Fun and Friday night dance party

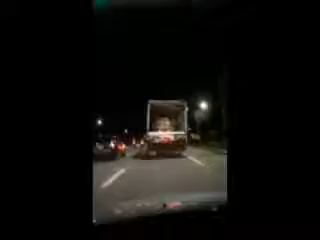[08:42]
It looks like a tree went through it or something of that sort. I don't know. It's like really freaky looking. I'm kind of afraid I'm driving behind it. I'm gonna have something go through my window. A little weird. Look at it. Look at the roof. It's all jacked up. Oh my god, how tall. It looks like a boulder came through the top of the roof or something on it.